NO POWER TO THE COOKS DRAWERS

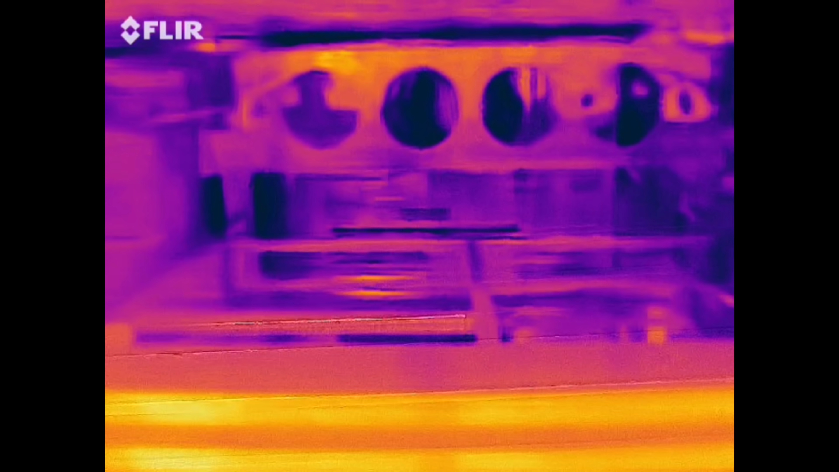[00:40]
I've got the thermal imaging camera, and we're looking to see what the temperature's on. 22 degrees, move on over.
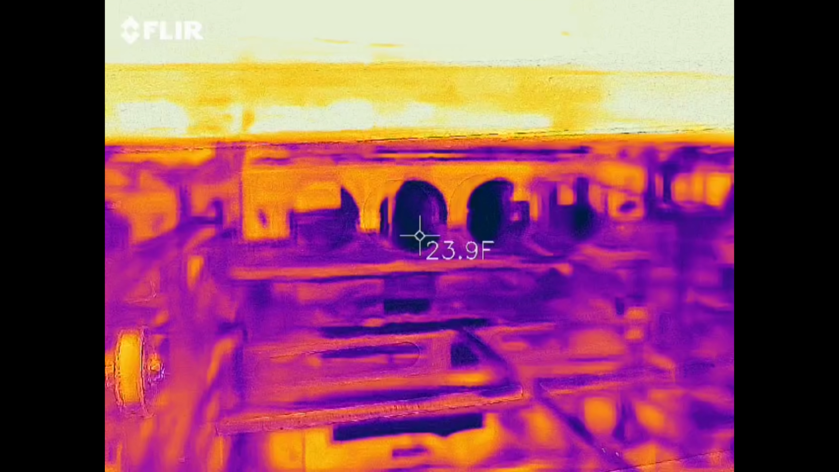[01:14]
On screen: spot 23.9°F
There you go. 21 degrees. Okay. So, it seems that every coil is working.
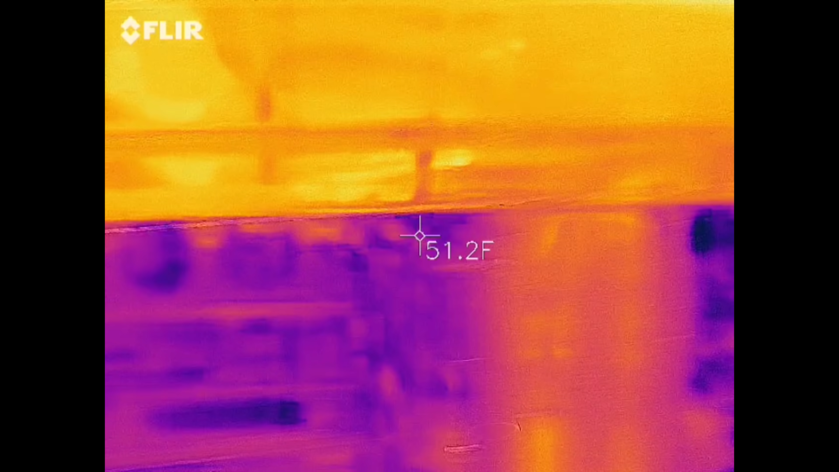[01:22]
On screen: spot 51.2°F
So, I did get some clarification from the manager, and they said that there was no power at all, but there's power this morning.